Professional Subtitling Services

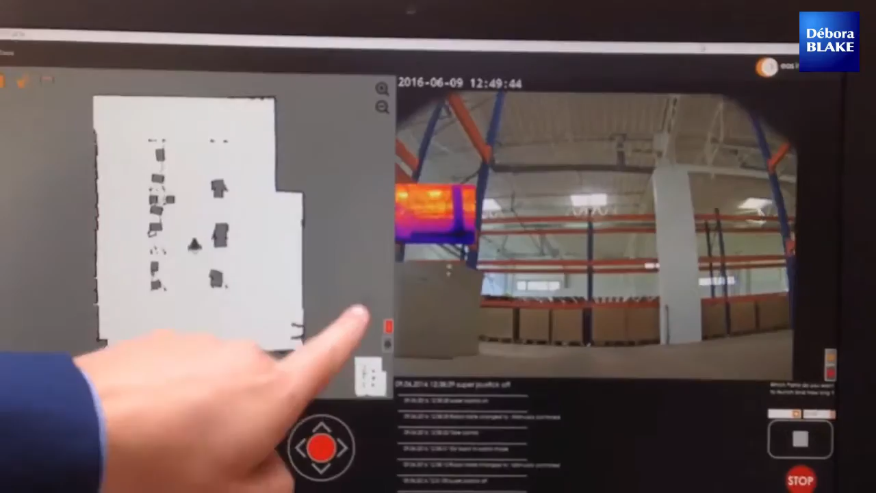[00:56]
Aquí vemos la caméra que está embarcada en el robot con la parte de la parte de la thermografía, para la detección de los incendios.